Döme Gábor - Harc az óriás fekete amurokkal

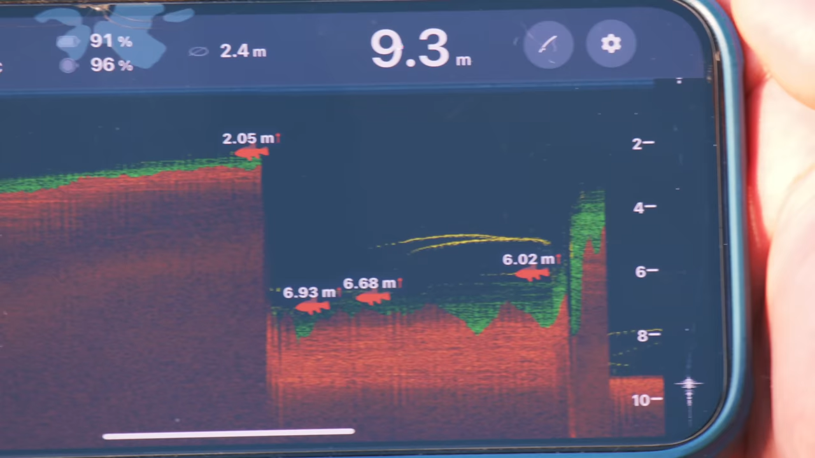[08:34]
On screen: depth 9.3 m
ezután folyamatosan lassan mélyül tovább 9-10-12 méterig. Jó pár dobást követően a deeper sonar segítségével ez nagyon szépen kirajzolódott a telefon képernyőjén,